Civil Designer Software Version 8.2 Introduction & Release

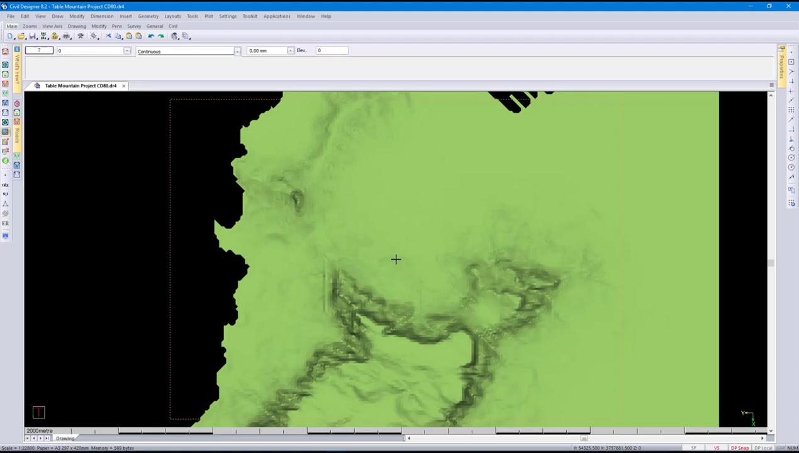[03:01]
Today I'll be showing you some new visualization tools in the render view, loading and rendering of reality mesh data and some new enhancements to the Civil Designer fly-through functionality. So this is the Table Mountain DTM consisting of about 55,000 points. When you have hardware acceleration switched on, you can interact with the model using this view cube at the top by just clicking on the faces or on the corners.
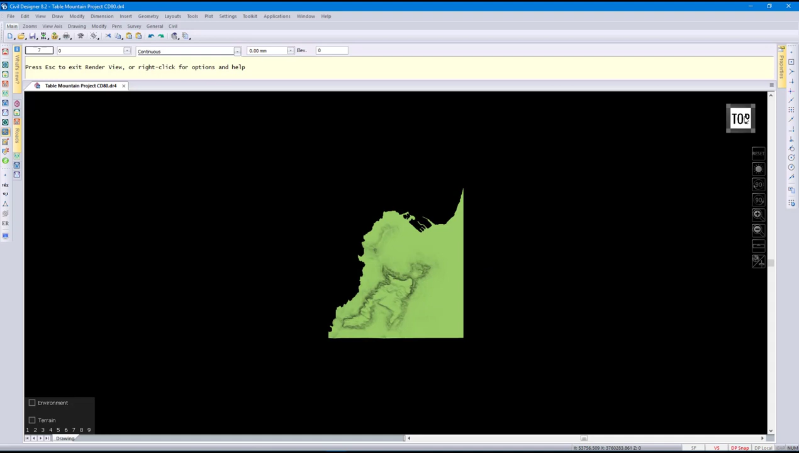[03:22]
Traditionally, Civil Designer renders the terrain using a triangled mesh according to the display settings.
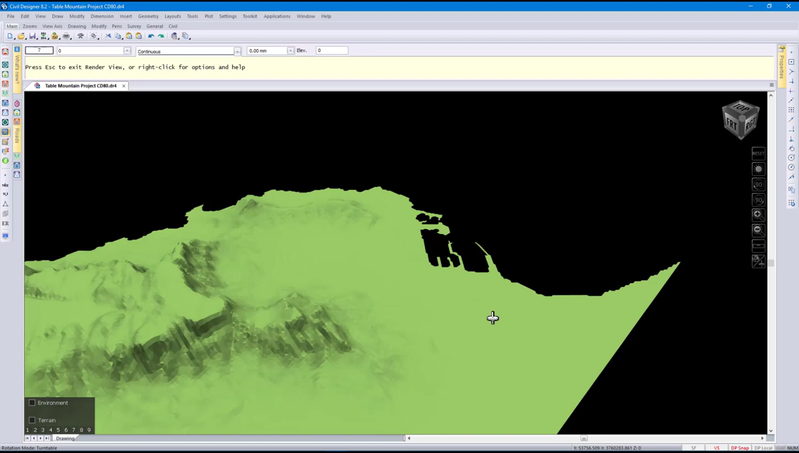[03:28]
If you can see it renders triangles at the moment. I just want to level my view there. You can save these views by just clicking on the toolbar at the bottom there. It will save that with the drawing.
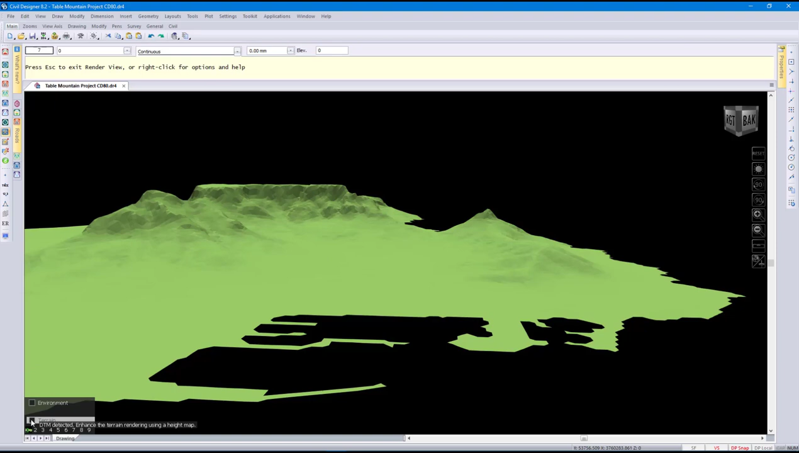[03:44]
So if I go to the terrain settings there, this is how you control how the DTM will be displayed. In addition to plane shading, we also have natural simulation which uses a height map. You can see we have some preset styles that you can use. Or we can go to custom where we can control exactly how you want this to be displayed.
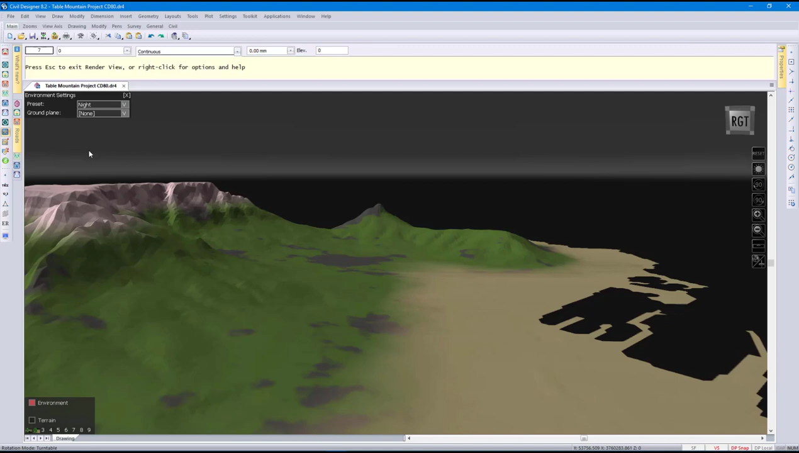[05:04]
This is how you control how the background is displayed. We have again some preset settings and preset styles. There's night and sunny. You can see that's how we control how the how we display the background.
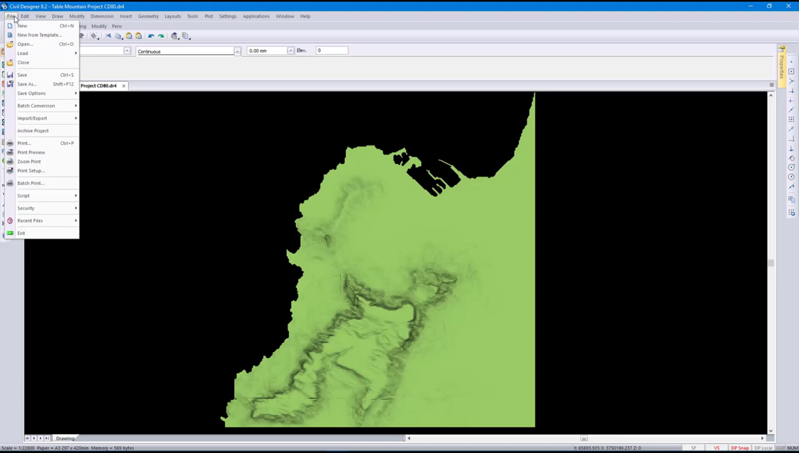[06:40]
Next up Reality Mesh Data I'm just loading this drawing and going to Render View. Reality Mesh Data is high resolution 3D models created from simple photographs or from point clouds.
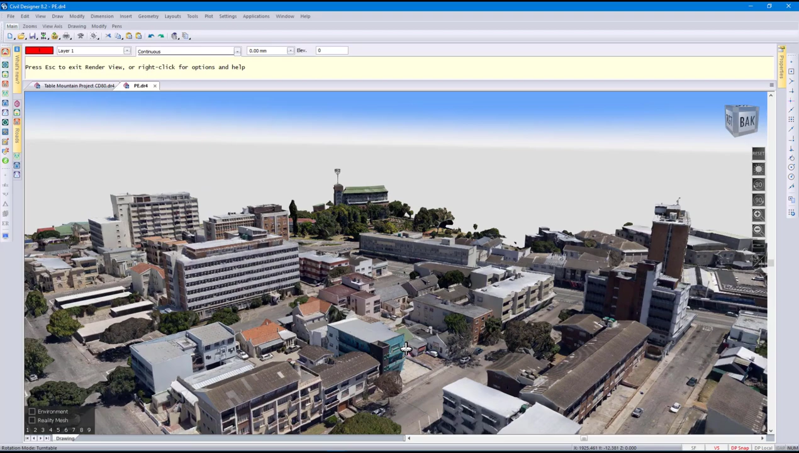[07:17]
We will develop this further in future so that you can interact with this model a bit better with this type of data a bit better.
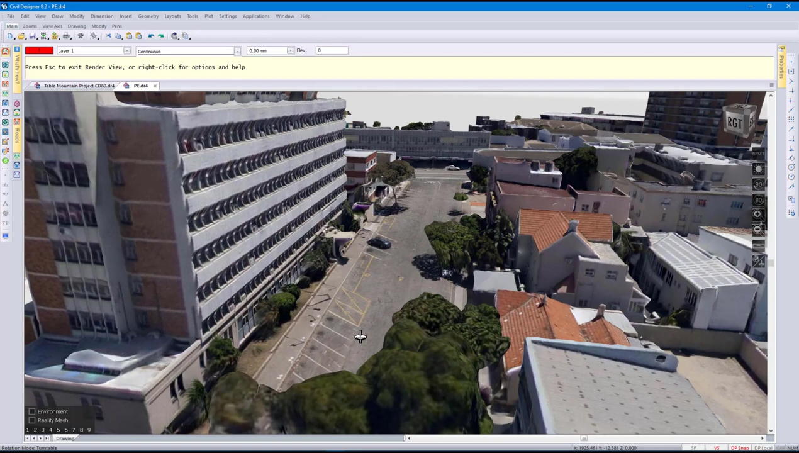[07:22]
Just to give you an idea I'm going to exit this and I'm going to open another data set of the Cape Flats